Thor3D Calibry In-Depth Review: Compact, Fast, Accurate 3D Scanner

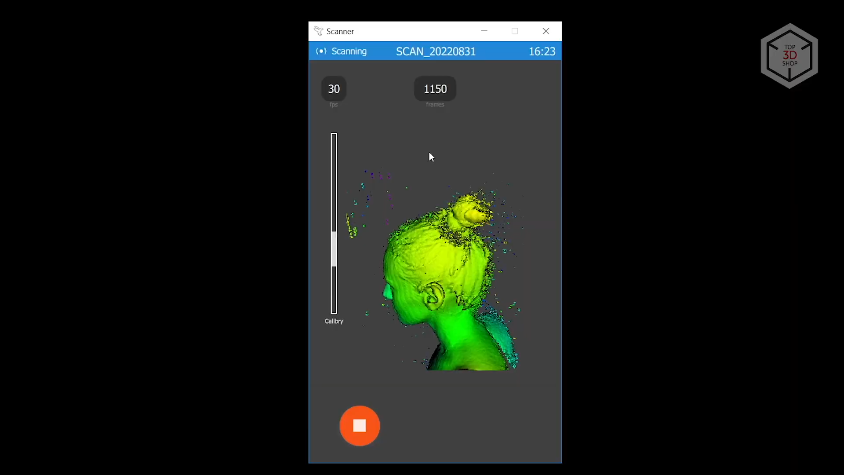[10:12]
The girl was seated on a chair for more stability when remaining motionless,
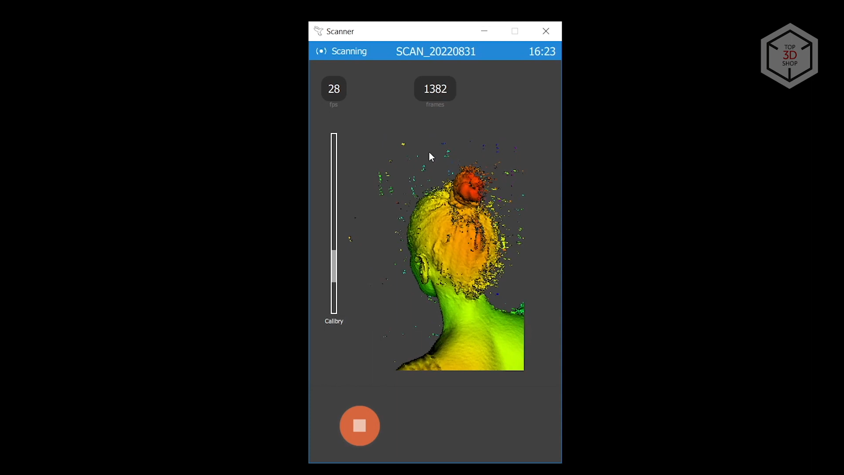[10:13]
and the hair was slightly moistened with water. For face scanning, it is extremely important to avoid blinking and following the scanner with your sight.
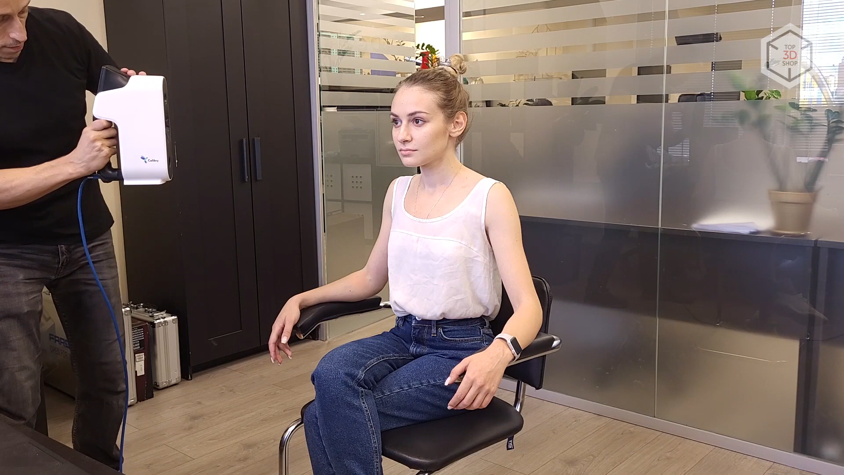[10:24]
It is best when the scanned person is looking exactly at one point, which can be difficult when the projector's light and flashes hit the eyes. This scan took one single run to make without losing tracking.
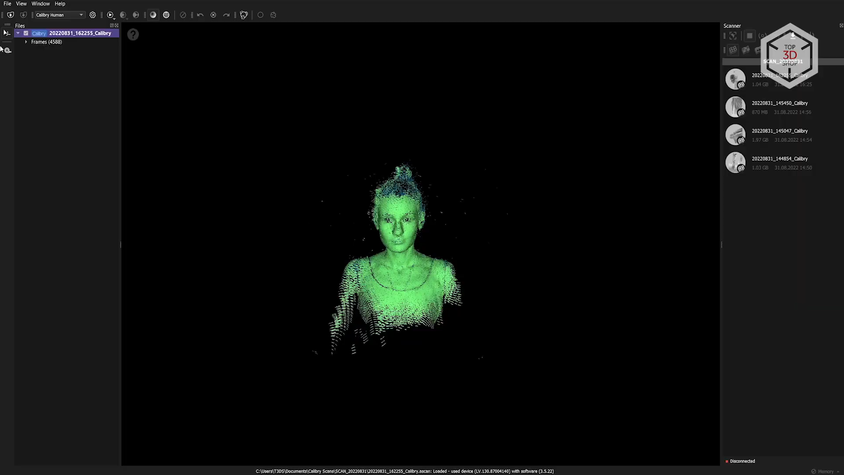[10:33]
Therefore, the processing was much easier and faster.
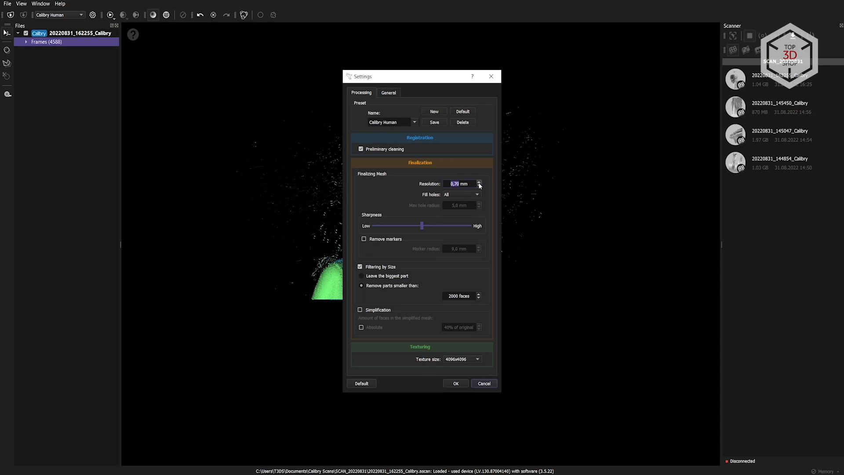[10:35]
The moistened hair turned out good, though not perfect, it is much better compared to when the hair was dry.
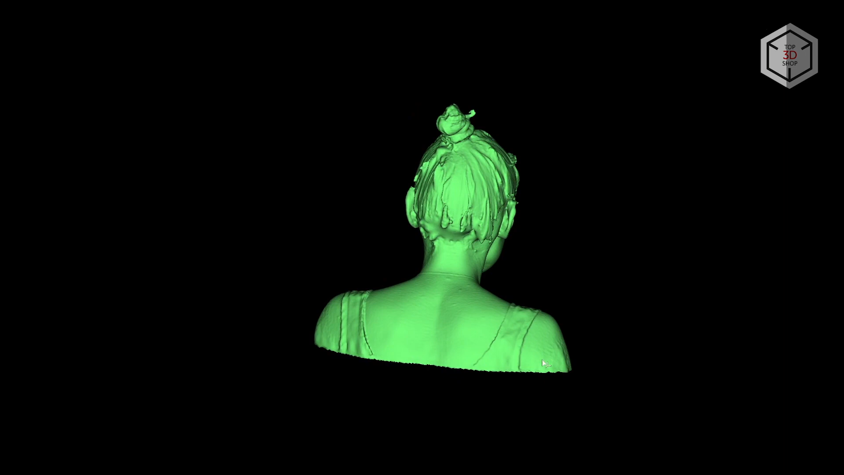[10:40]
As a result, we got the following 3D model. In our opinion, the quality is quite decent.
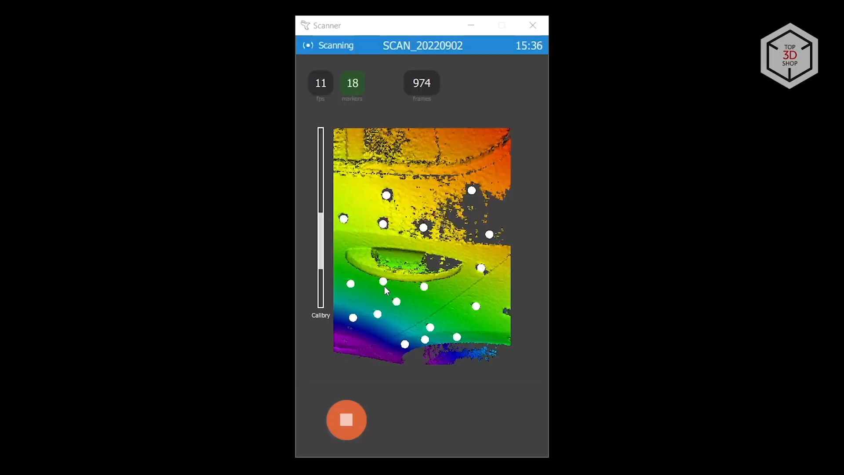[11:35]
We could, of course, cover the car with matting spray, but first, this is not always possible.
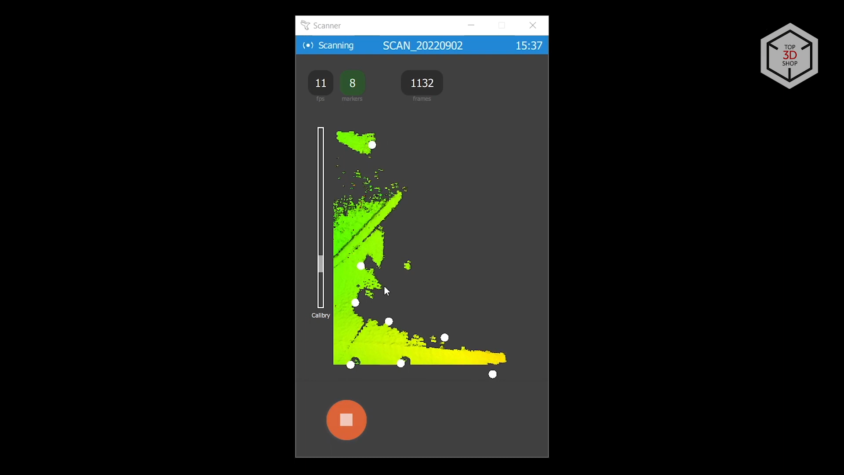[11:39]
And second, this would not help much since the scanner can't register markers in such a highly illuminated environment,
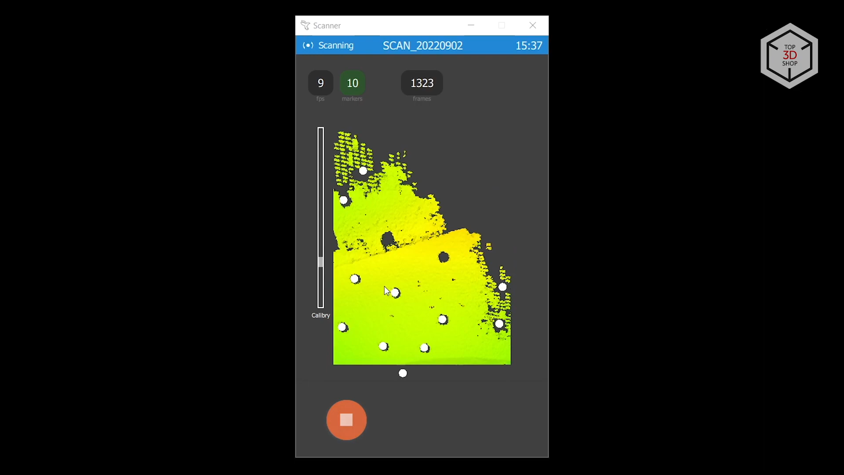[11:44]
and tracking is immediately lost when refraining from the use of markers whatsoever.
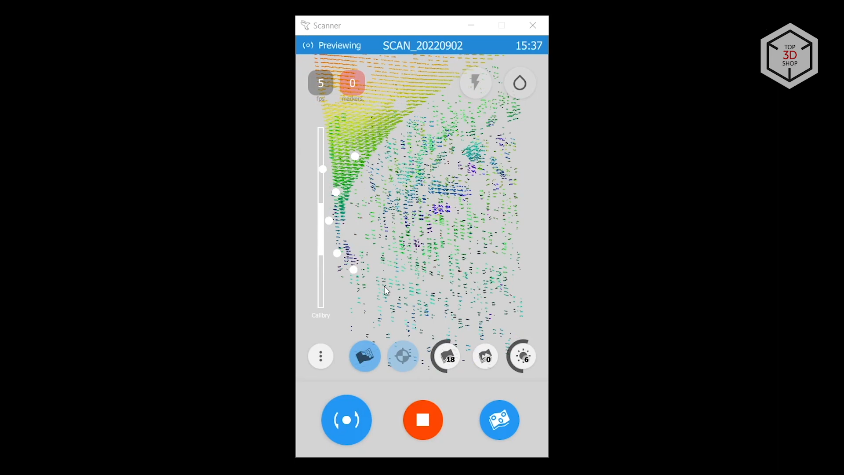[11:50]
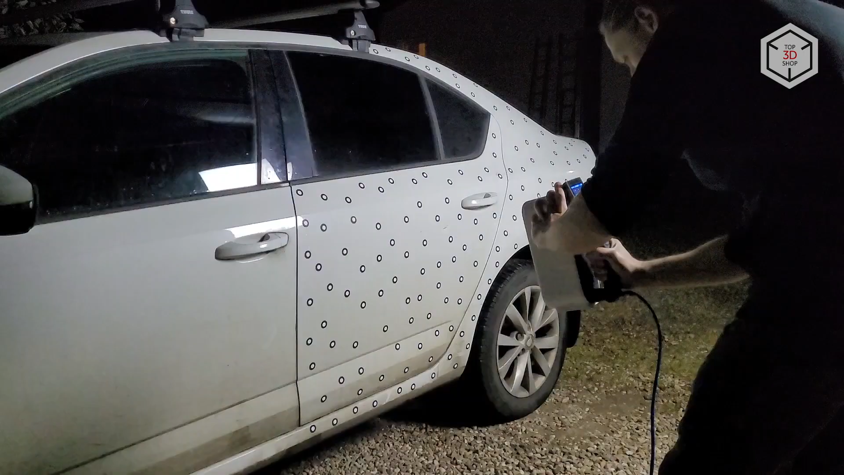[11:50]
As a result, we decided to wait for the evening and try again in a dark environment, and we ran into no issues in these conditions. The scanner captured everything that was needed without any difficulty.
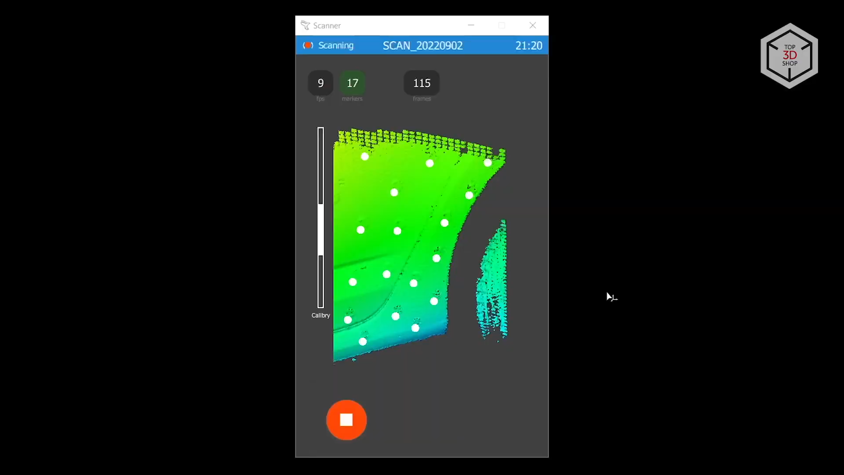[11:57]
The windshield, though, cannot be scanned even though it was tinted.
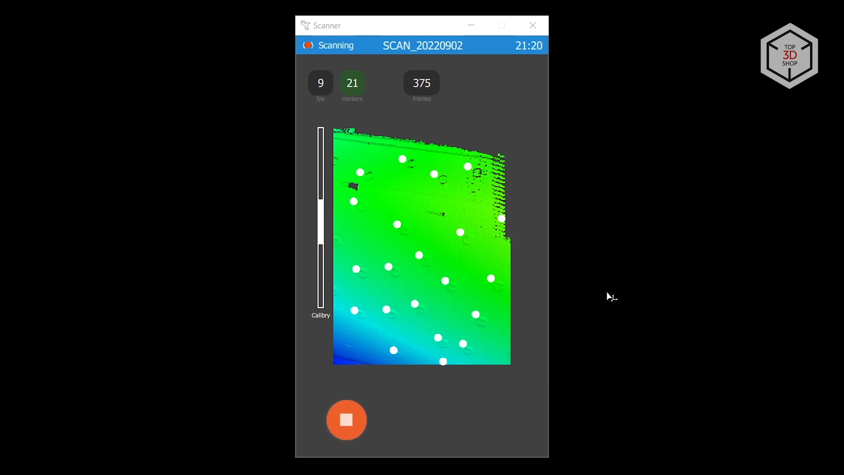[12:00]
There is a very simple hack for scanning windshields and glass.